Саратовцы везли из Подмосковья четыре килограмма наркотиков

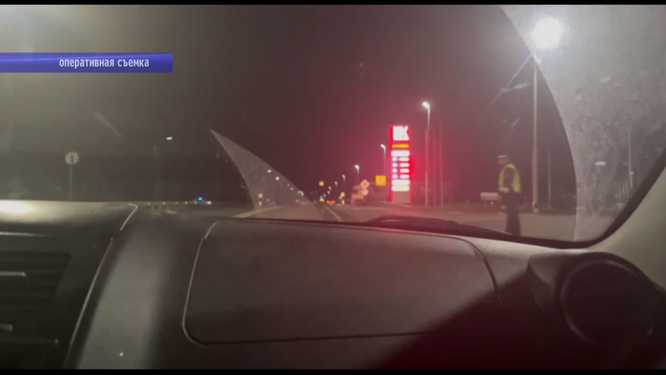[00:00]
О том, что двум наркокурьерам, мужчине и женщине, может грозить до 20 лет лишения свободы, едва ли кто из них изначально задумывался. На кадрах оперативной съемки сотрудники госавтоинспекции в Гагаринском районе останавливают автомобиль,